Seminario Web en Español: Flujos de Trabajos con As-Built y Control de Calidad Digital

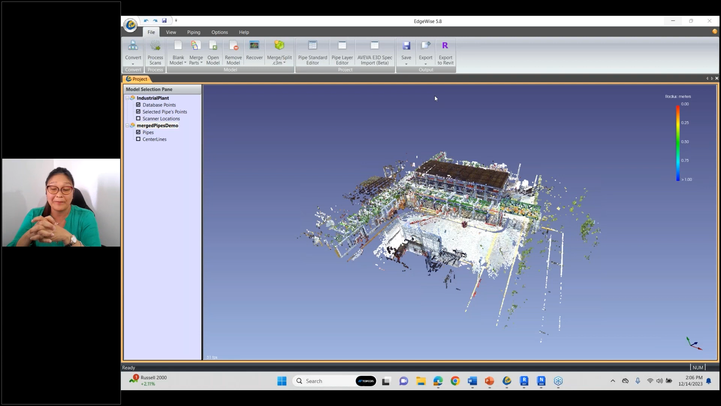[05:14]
Bueno, básicamente este es el software del Edgewise. Este es una planta en la cual se ha procesado la data internamente. Lo que hace el Edgewise es que procesa la data. Una vez procesada la data de los escaneos de nuestra nube de puntos, vamos a obtener cierta cantidad de información semiautomática, como por ejemplo, la solidificación o modelado de tuberías. En este caso, específicamente voy a pasar a mostrar el módulo de tuberías de nuestro Edgewise. Cabe señalar que en el Edgewise es un suite completo.
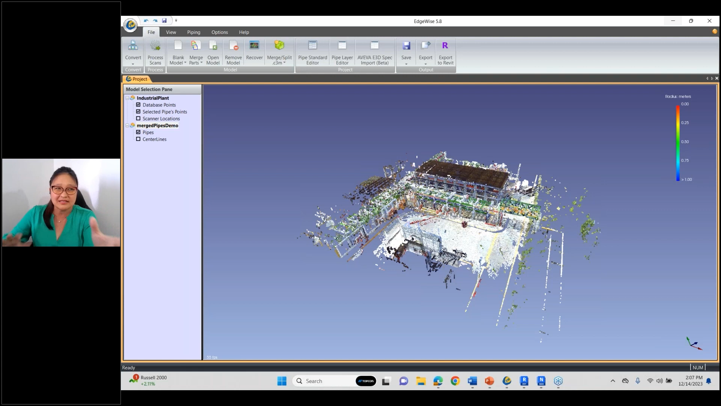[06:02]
En este caso, les voy a mostrar la parte de piping. Una vez que ya pasó el proceso de escaneo, por ejemplo, en este proyecto, es un proyecto pequeño realmente, en el cual se ha tardado más o menos en procesar la data de unos 45 minutos a una hora. Una vez que ya se ha procesado la data,
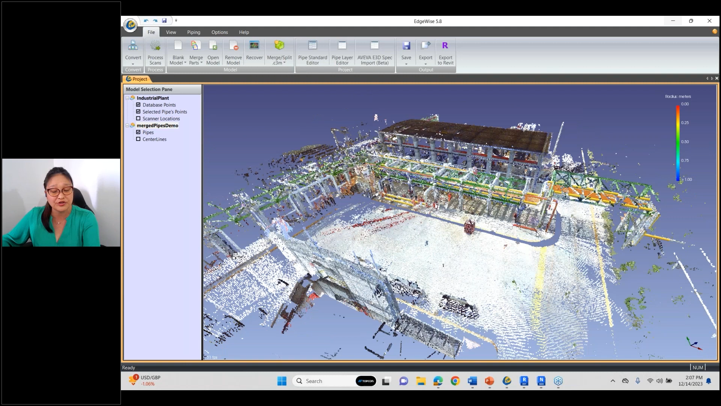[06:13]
el Edgewise me lee toda esta información que ustedes pueden ver y me ha solidificado todos estos piping que ustedes pueden observar. Y bien es cierto, ustedes observan ciertos desfases de información, como por ejemplo,
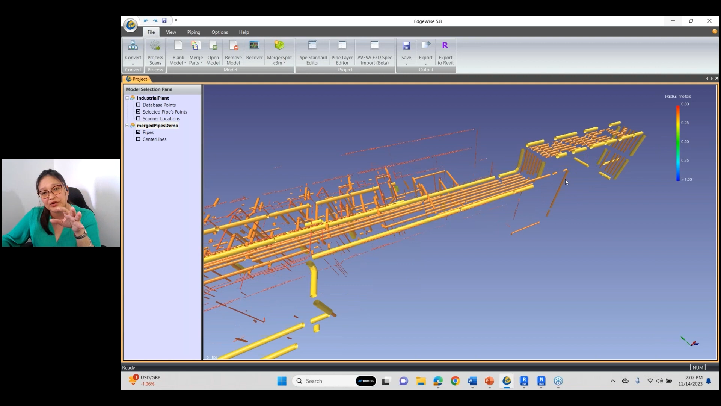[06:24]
varias áreas de la línea de la tubería que tienen ciertos orificios.
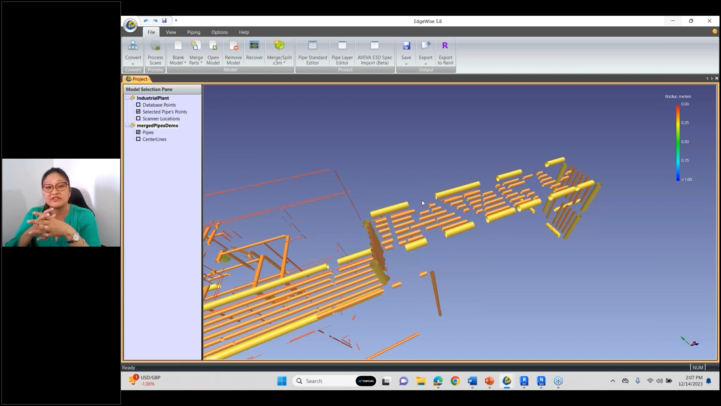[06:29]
¿Qué es lo que está pasando acá? Si ustedes se dan cuenta, y yo vuelvo a encender mi nube de puntos,
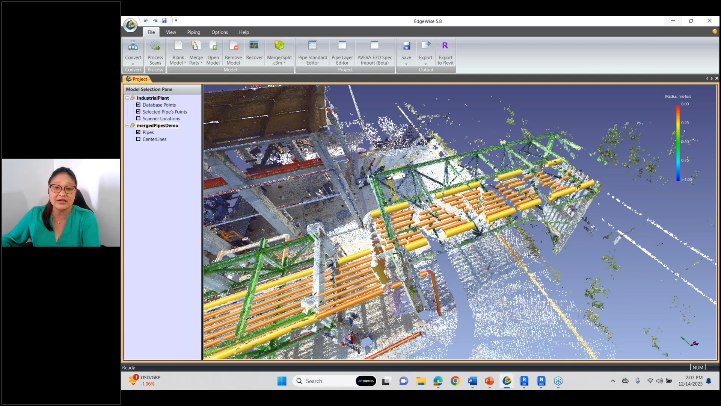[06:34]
no tengo información de nube de puntos en la cual el Edgewise pueda modelarme o extraer esa información.
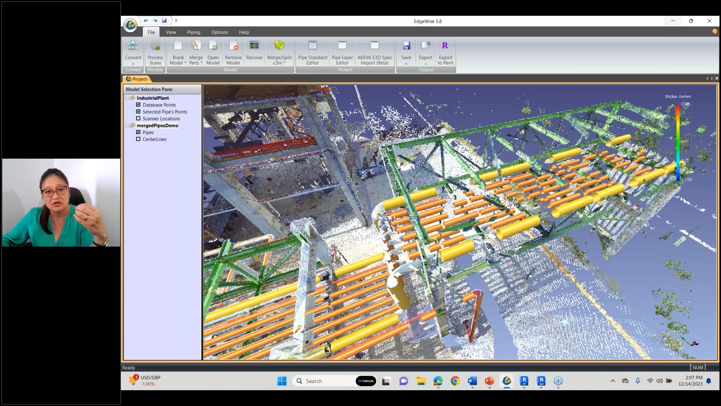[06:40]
Entonces, no quiere decir que yo voy a tener esa información como hasta ustedes la están observando. Simplemente yo tengo ciertas herramientas acá dentro de mi Edgewise, como por ejemplo es el Easy Connect.
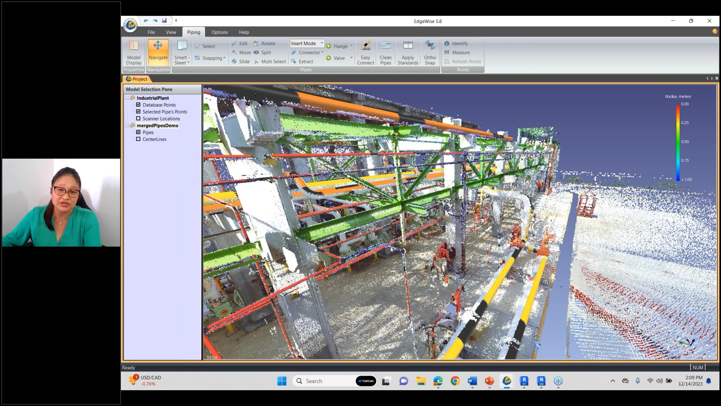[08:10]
Como por ejemplo, esta pequeña tubería que nos encontramos acá. Esta tubería, de repente yo la quiero modelar.
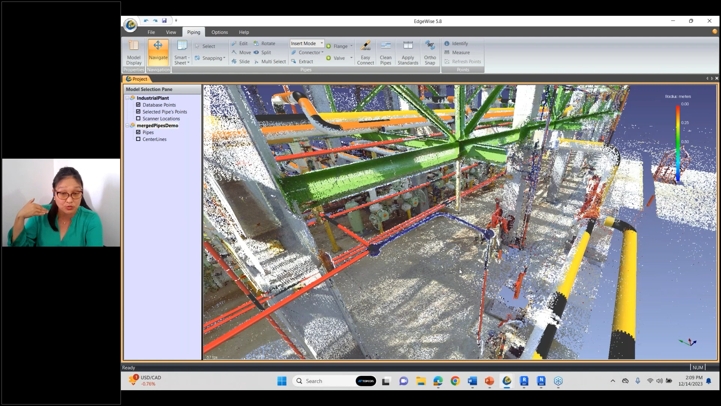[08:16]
Si yo quito mi nube de puntos, pueden observar que no se encuentra modelada ni siquiera un pedazo, un pequeño tramo de esa línea de tubería.
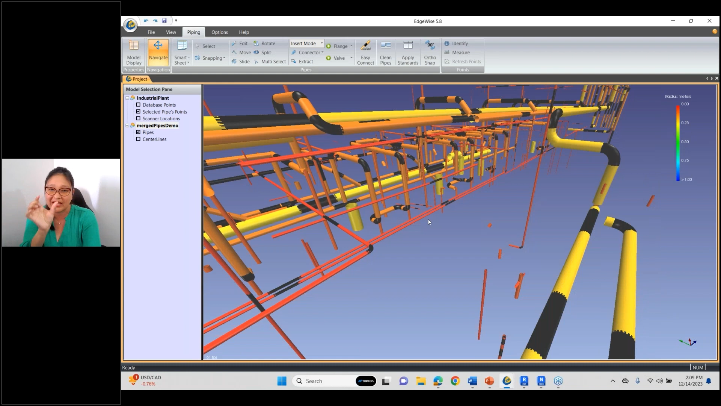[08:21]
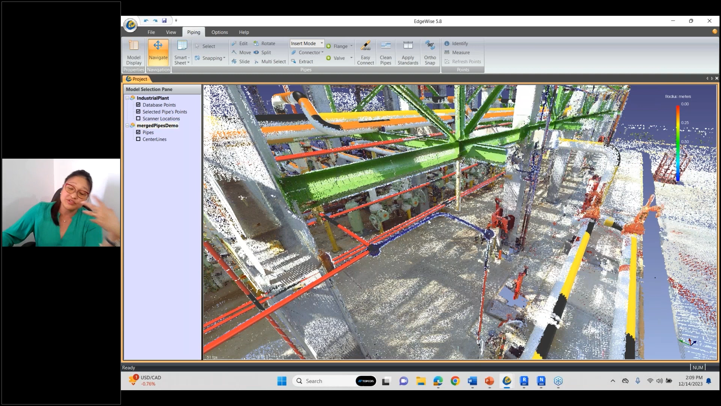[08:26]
Entonces, de repente es porque, como siempre digo, el tema del Edgewise,
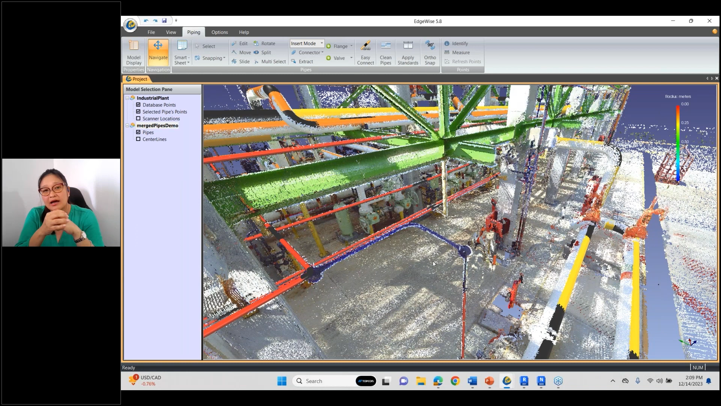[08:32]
si nosotros queremos una mejor captura de información para que el Edgewise me extraiga la mayor parte de la información de las tuberías, que es lo que quiero detectar en automático, siempre la nube de puntos tiene que ser más nítida posible.
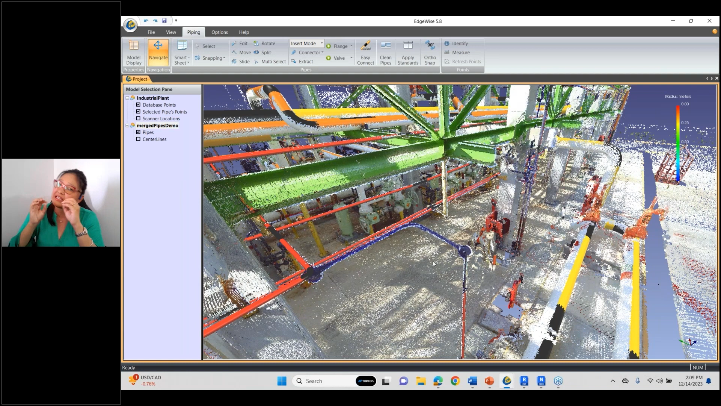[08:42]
Entonces, el Edgewise te va a capturar de un 50 a un 75% de esa información de la nube de puntos. Entonces, pasando a extraer, yo tengo mi herramienta que se llama Extract.
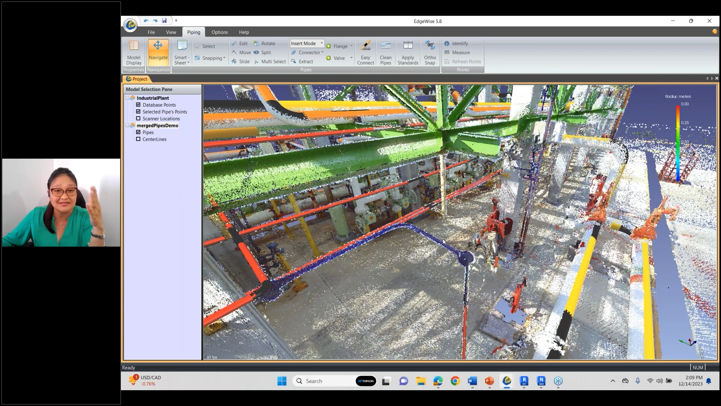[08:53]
Entonces, yo lo que hago es selecciono lo más cerca posible de la nube de puntos de lo que yo quiero extraer y con un doble clic, yo tengo mi información.
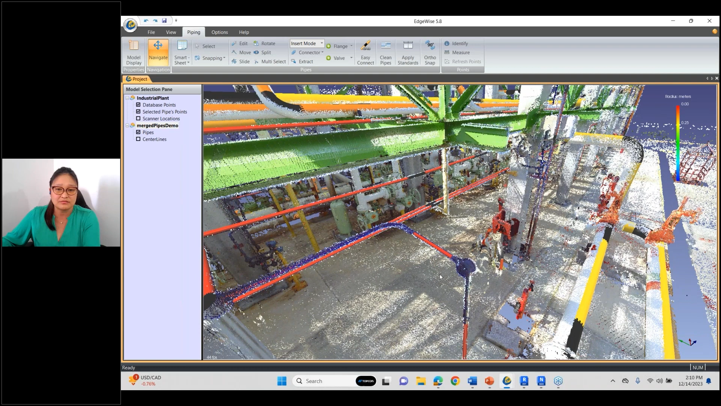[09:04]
De manera fácil y rápida. Cabe señalar siempre que la información de la nube de puntos y todo lo que yo capture de manera automática, todas mis tuberías, toda esa información va a salir de manera, con información y data inteligente.
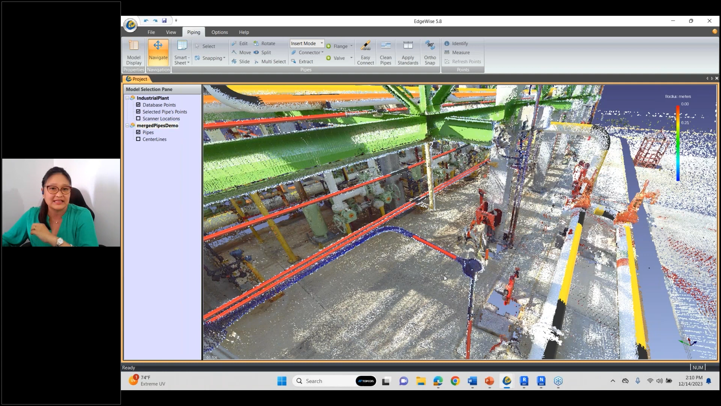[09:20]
O sea, con mis propiedades inteligentes, los atributos, con todas mis especificaciones. Una vez que yo ya tengo todo eso ya modelé, ya pasé,
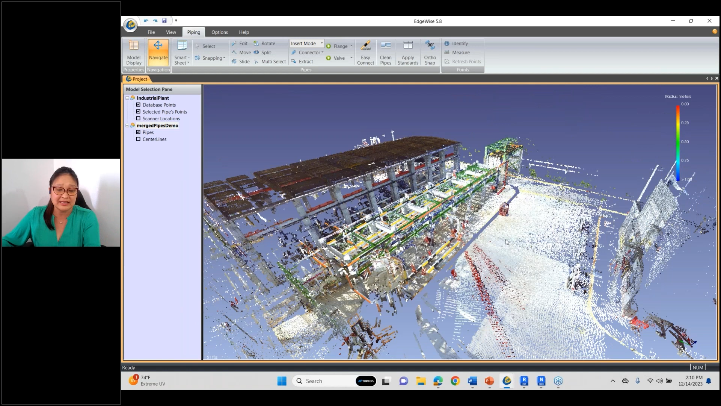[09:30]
yo lo que quiero es pasar a revisar, o sea, hacer un control de calidad. Yo paso a una herramienta que tengo que se llama Smartsheet.